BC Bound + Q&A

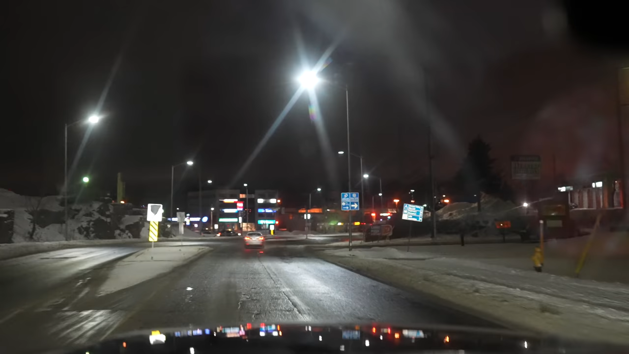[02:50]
Just going through Sudbury here now and up to the Salton Road.